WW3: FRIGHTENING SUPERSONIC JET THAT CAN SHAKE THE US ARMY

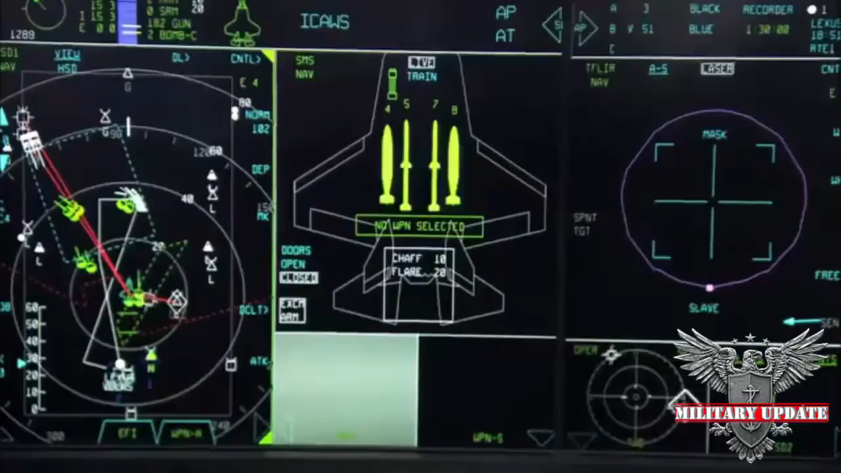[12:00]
advanced electronic systems, sensor fusion, all of those capabilities that are so essential to combat and being successful in combat in the 21st century.
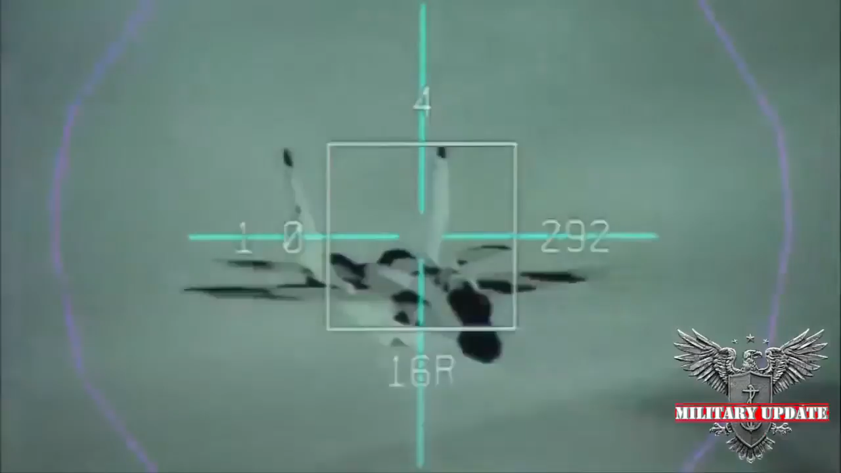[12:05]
Sometimes in the past, people have had to compromise on those capabilities to have the basing option that short takeoff and vertical landing brings in heritage STOVL systems. We compromise none of those. We have an airplane that's a fully maneuverable fighter aircraft,
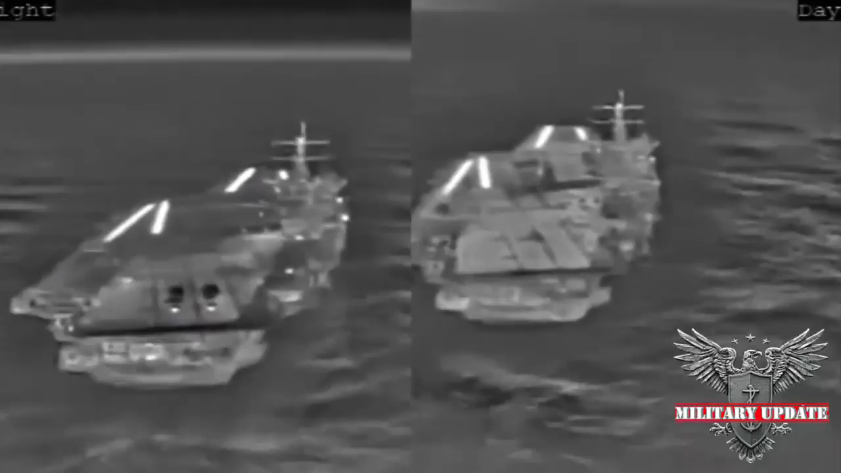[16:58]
Landings in foggy and dusty conditions are also possible with DAS.
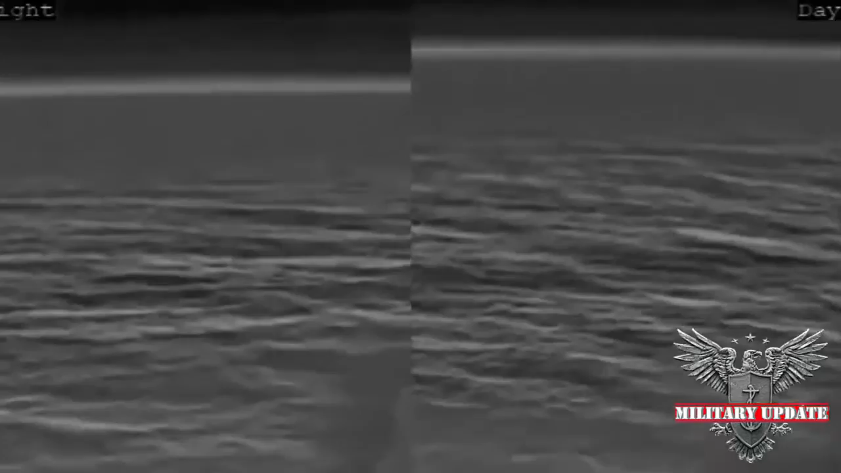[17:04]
DAS imagery is unaffected by moon illumination and urban lighting.
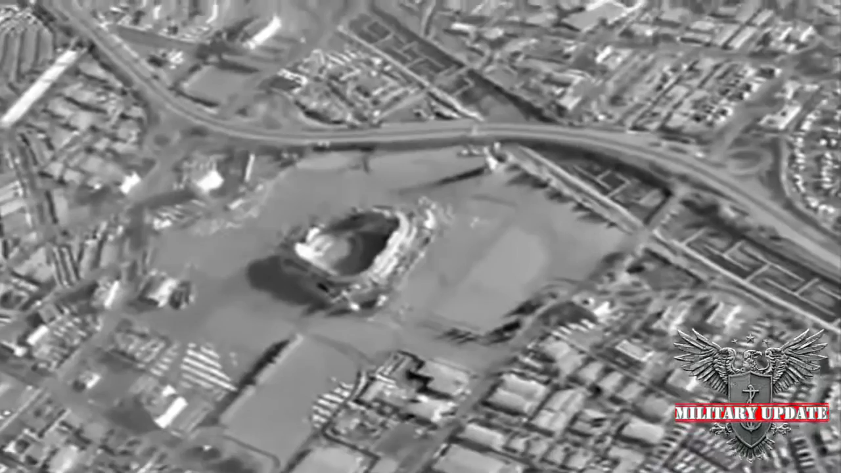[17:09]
Nighttime imagery of the city has clarity unimaginable using NVGs. And when integrated into the mission computer,
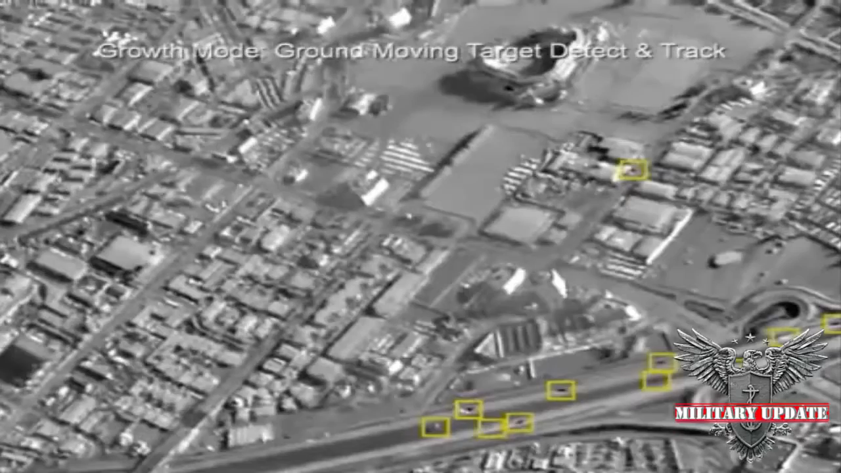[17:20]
DAS can provide optical cues of multiple moving targets in every direction simultaneously.
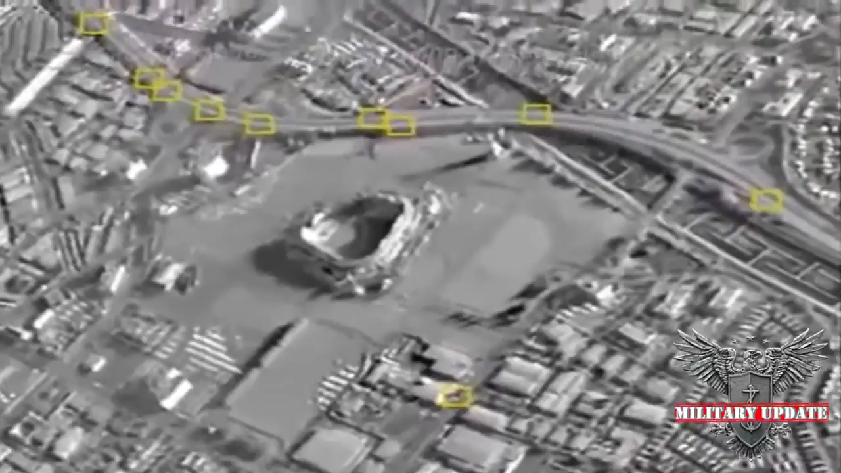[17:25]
DAS provides day and night vision spherically around the aircraft.
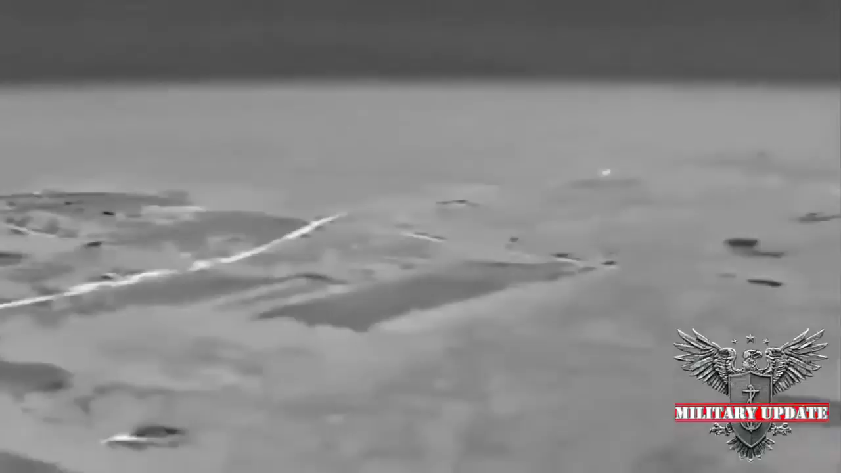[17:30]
A pilot may have good eyes, but he can't see through the floor unless he has DAS.